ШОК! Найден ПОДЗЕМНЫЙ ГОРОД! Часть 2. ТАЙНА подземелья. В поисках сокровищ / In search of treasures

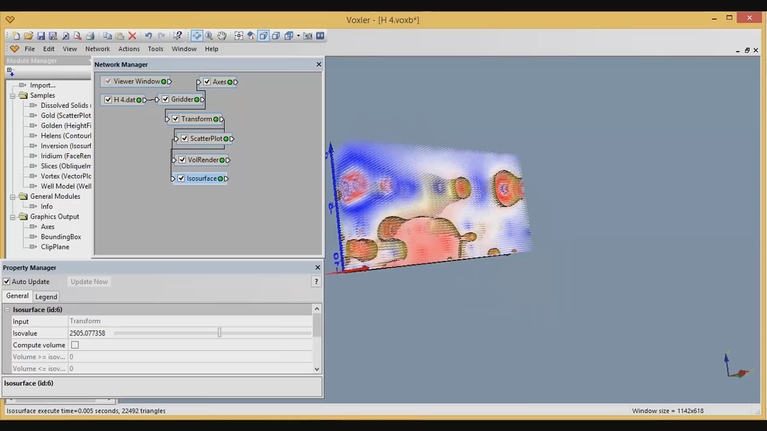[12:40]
Это можно отключить сейчас. Вот она, прорисованная.
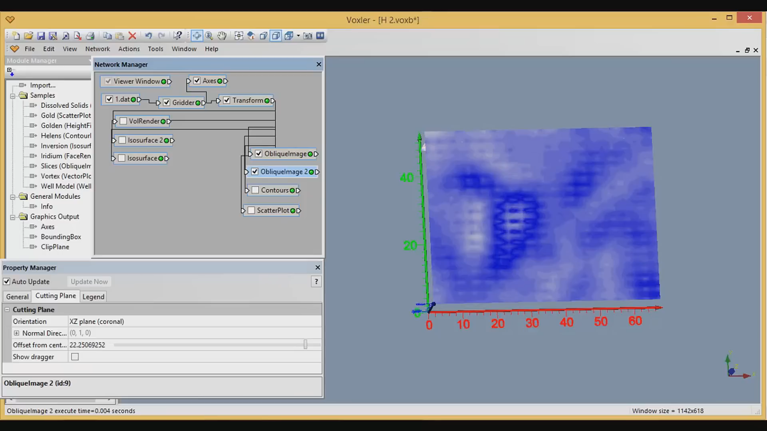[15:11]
перенасыщенность уже идет. Вот, раз. Это у нас боковой фильтр. Ну, тоже, в принципе, много дает информации. Сейчас я его включу вместе с вот этой или с этим.
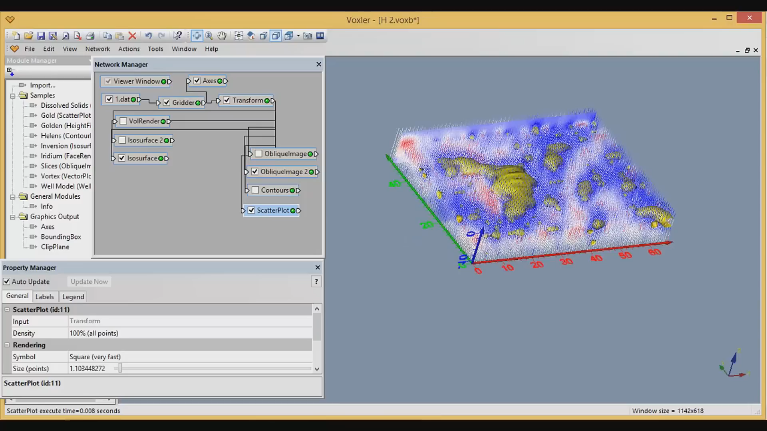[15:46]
Так, и еще у нас есть очень интересный фильтр.
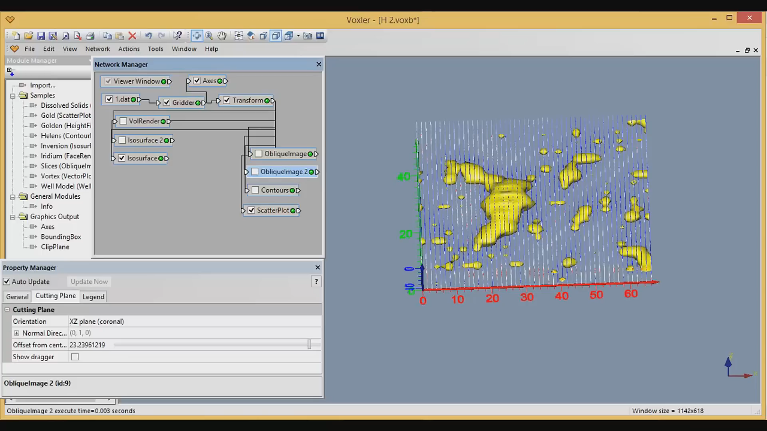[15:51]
Это сейчас я вот это отключу. Тоже отключу. Контурирование, вот видим, как тоже
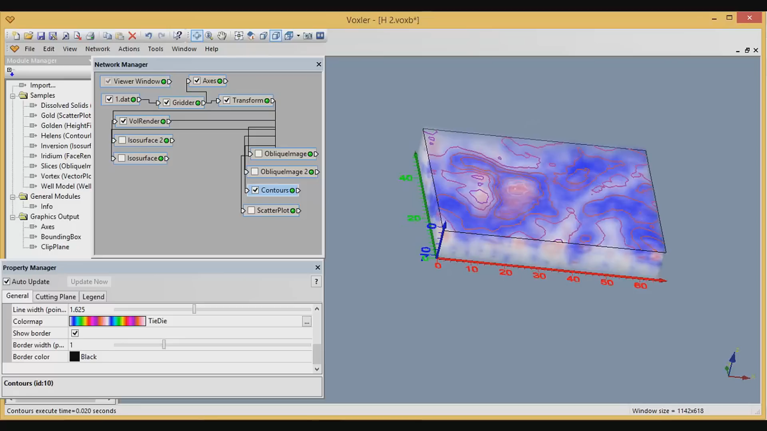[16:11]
сверху, точнее, с нулевой точки начинаем опускать его. Тоже начинает нам делать контурирование объектов. Что самое интересное, ребят, хочу еще вам показать то, что...
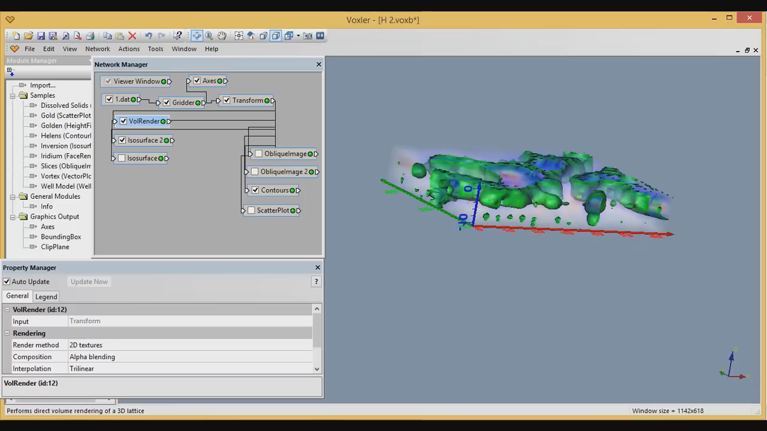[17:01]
А вот эта аномалия вот на 20 по 22 метр. 24 даже заходит вниз, то есть это то ли проход, то ли второй ярус идет под церковь.
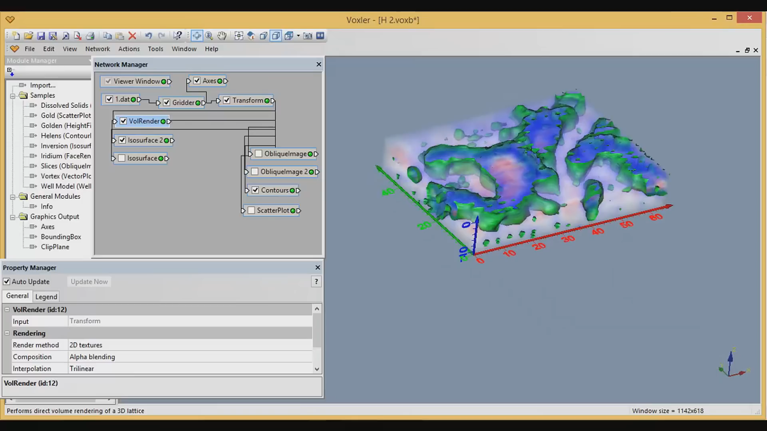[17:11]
То есть, как я понимаю, наверное, это здесь с левой стороны идет, стоит церковь, и с нее идет заход с самого низа до верхнего яруса в туннеле.
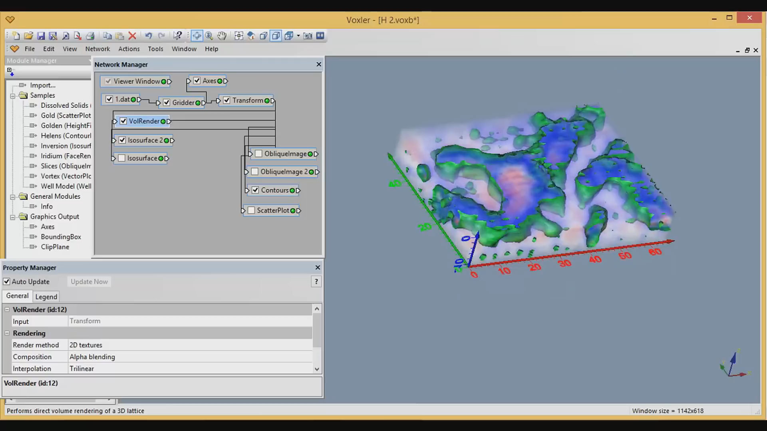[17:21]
То есть вот эта аномалия, вот эта аномальная зона, вот эта часть полностью еще, ребята, не исследована. То есть мы где-то только третью часть увидели.